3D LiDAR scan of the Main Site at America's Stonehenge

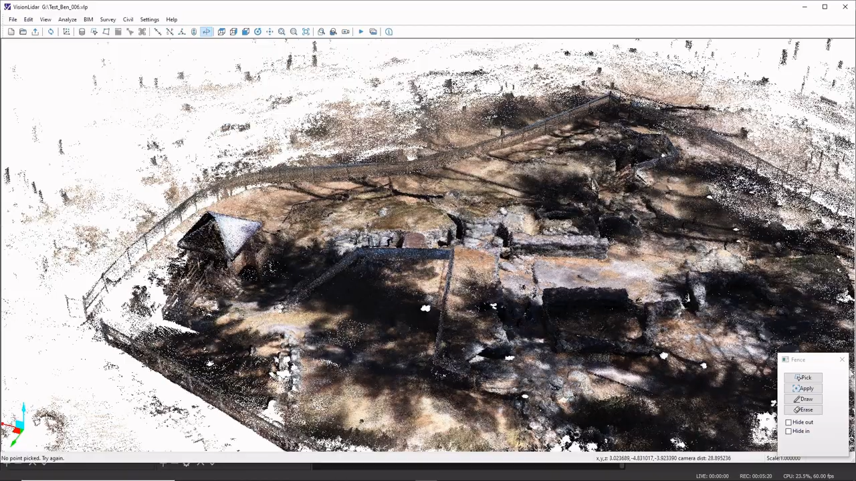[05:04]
In addition to the cross sections that I just showed you, I want to show you some of the level of detail that the scanner can capture and that the software can show. So I've just turned on my cursor so that we can point out some things. And so we're going to set up another cross section here.
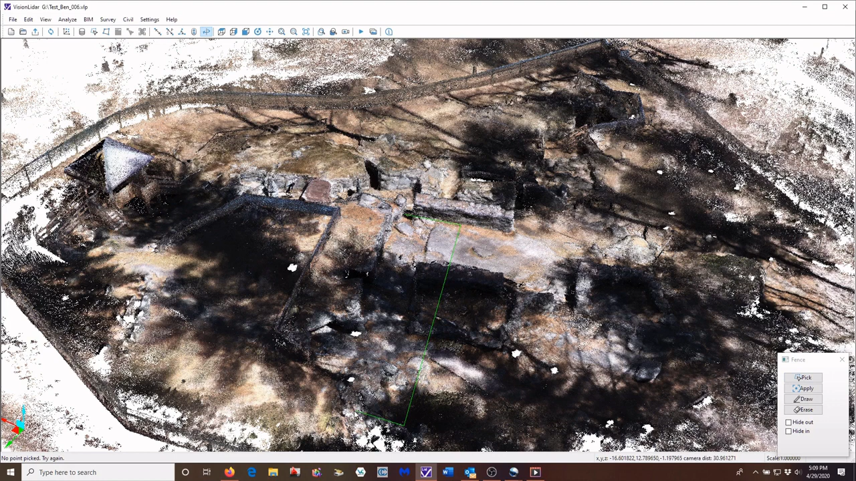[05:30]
And during our visits here, Dennis pointed out to us the earthquake fault line.
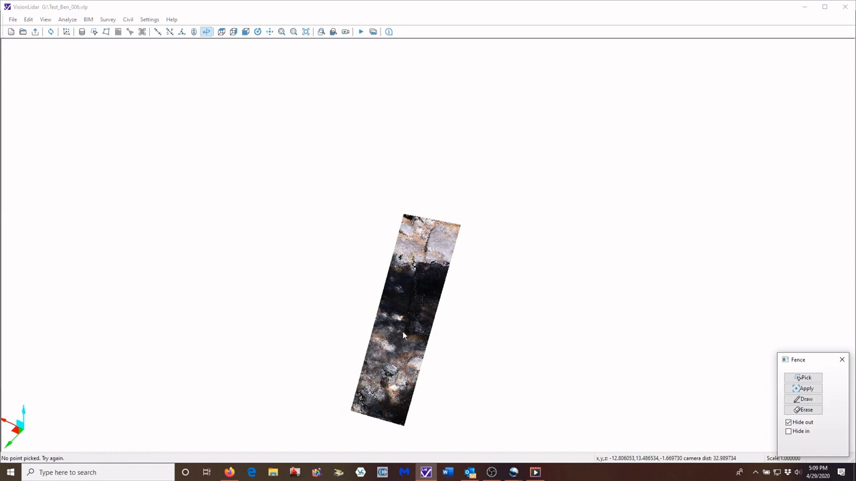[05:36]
And I wanted to take a second here to show you where the fault line is on the site. And so for new visitors, they can come look at it. For people that are familiar with the site, they'll know where it is.
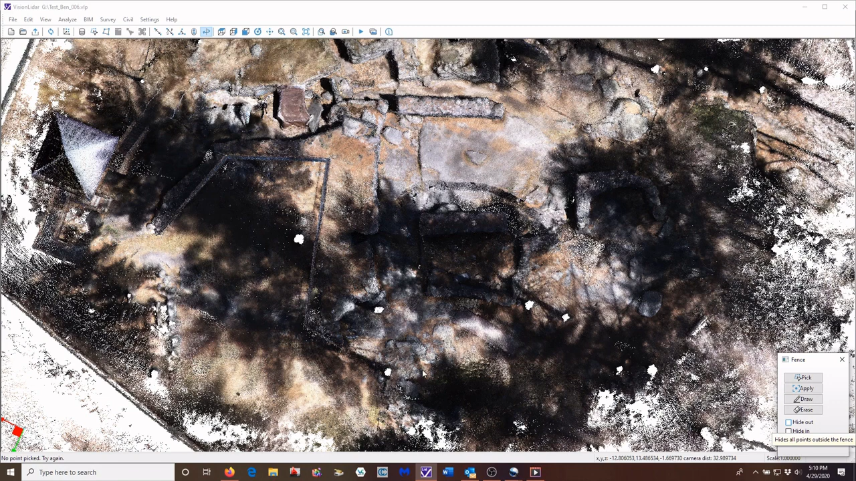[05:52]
But it's this line here and it runs up and over the hill. And so for now, what I want to do is to just show you what it looks like on the main site.
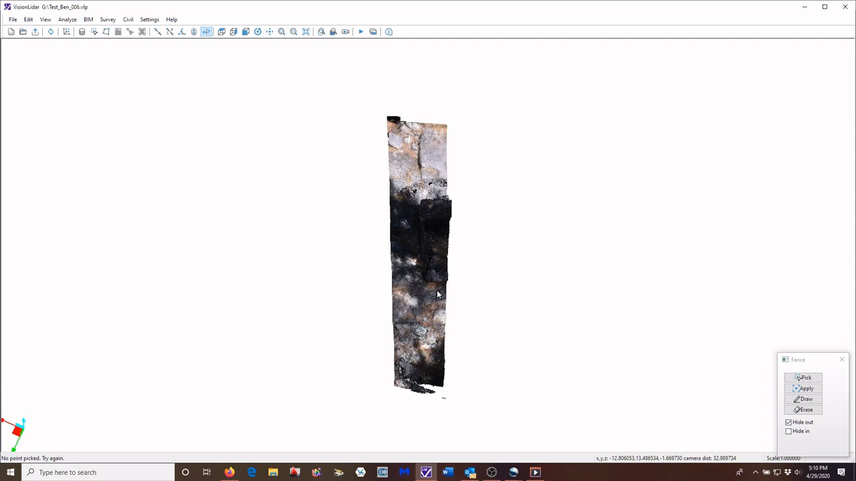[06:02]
So it's this line right here. And by changing from RGB, which is color mode into black and white mode,
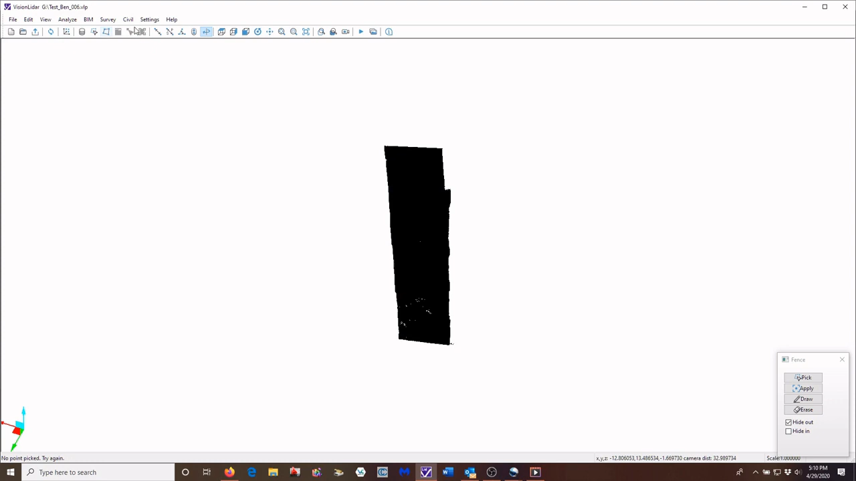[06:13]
adjust the settings. We're going to turn up the transparency.
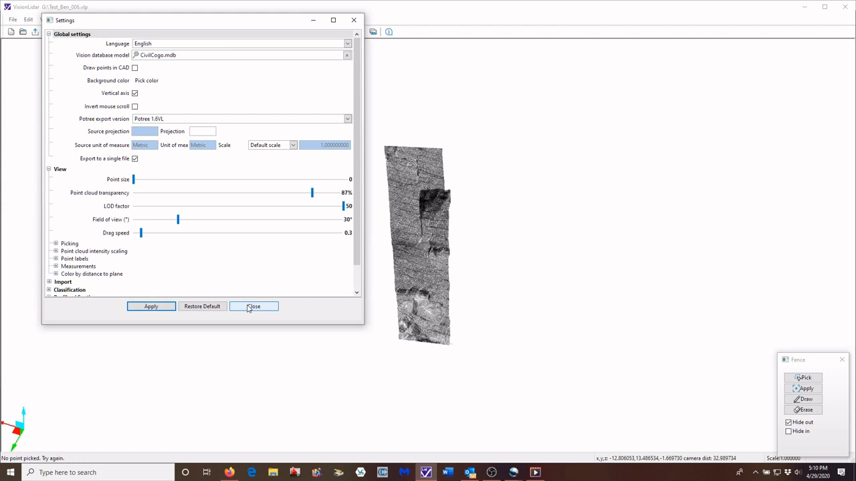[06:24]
And so the fault line is this line right through here. And it's absolutely amazing when
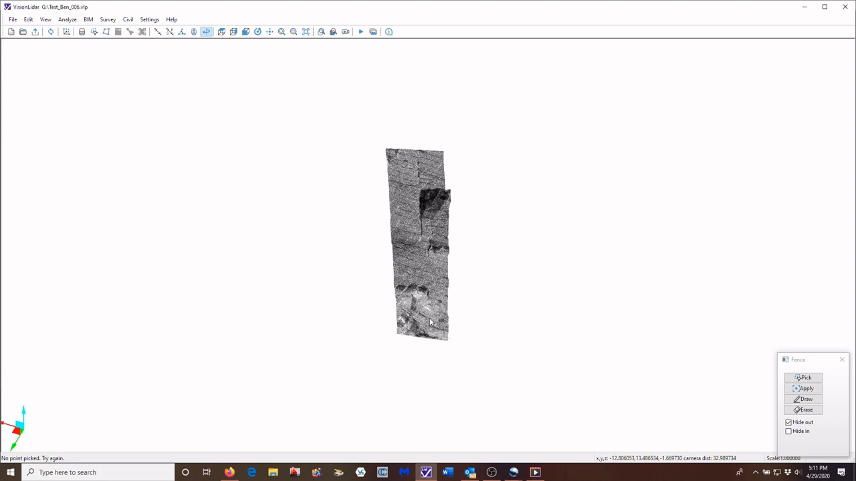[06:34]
somebody points it out to you on your first visit to see
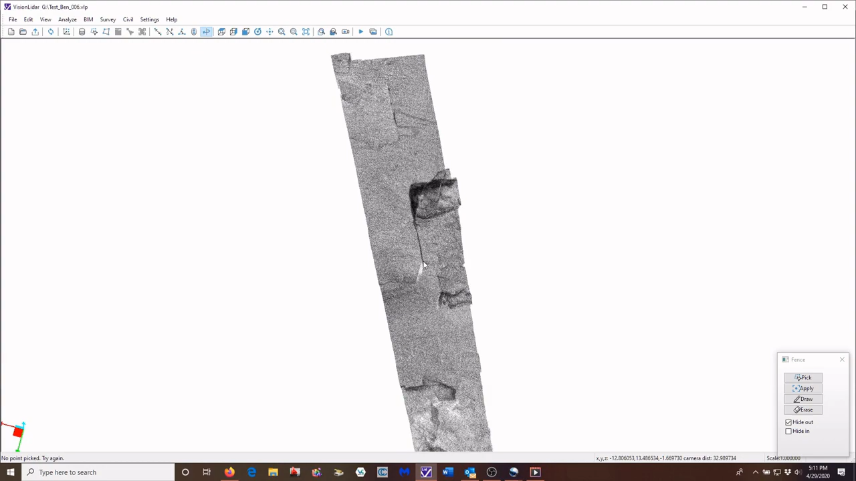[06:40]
how really obvious the crack in the rock is.
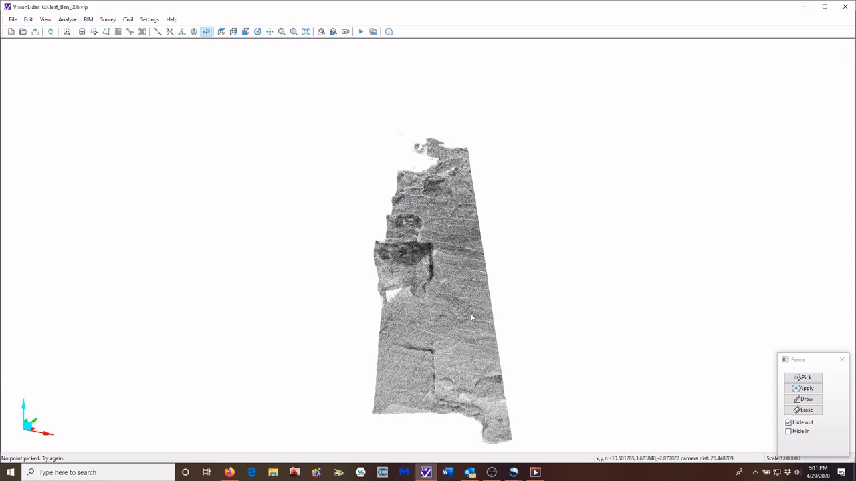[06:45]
But what I wanted to show you was that So we can capture and illustrate the big features.
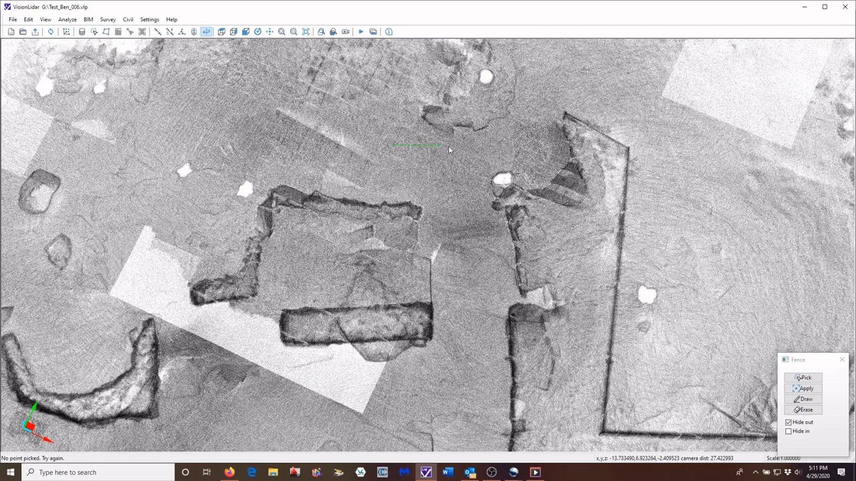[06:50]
But up in this area, the fault line is a little more subtle. But you can see the shadowing here.
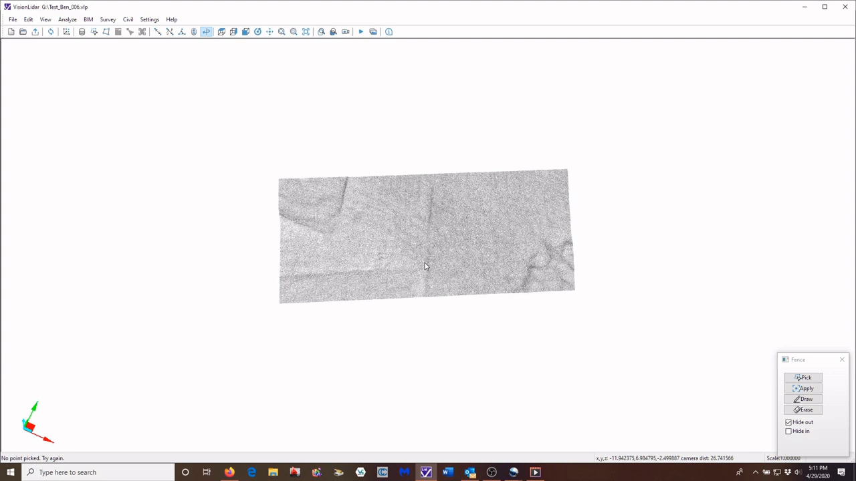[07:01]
And as I turn it in this direction, you can see where it is right here.
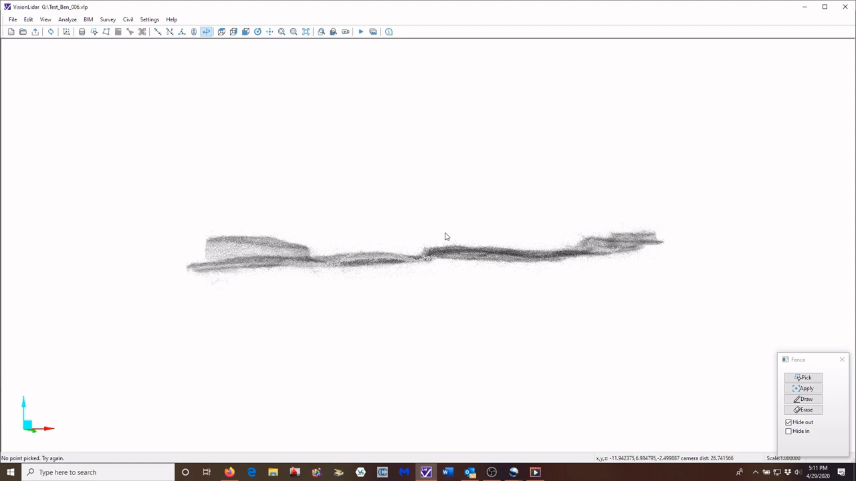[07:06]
And so this has moved down, this area has moved up,
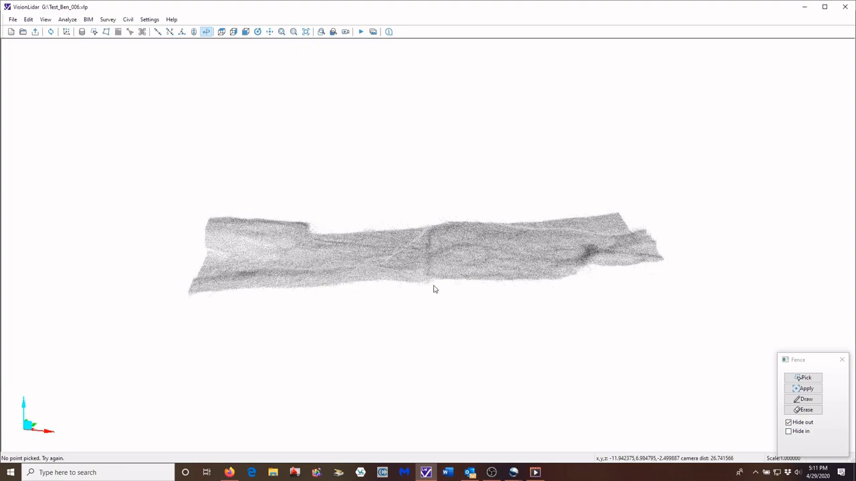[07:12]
and it is just incredible.
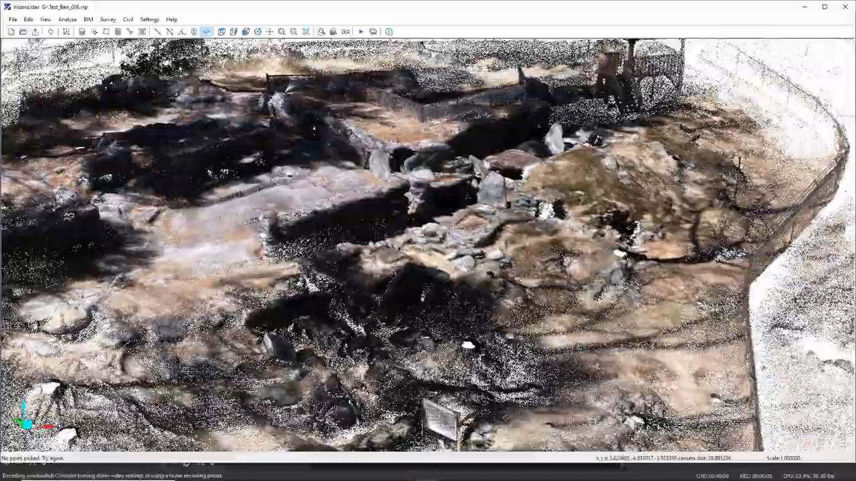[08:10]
So, again, this is Tom Elmore, 3D LIDAR scan of the main site at America Stonehenge.